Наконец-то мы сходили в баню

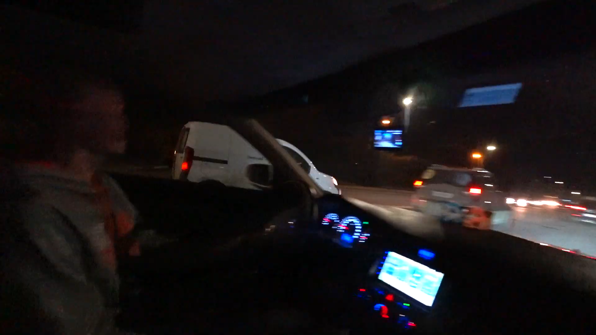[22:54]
Прикинь. Капец, так все три или четыре машины прям вообще... Так резко все остановились.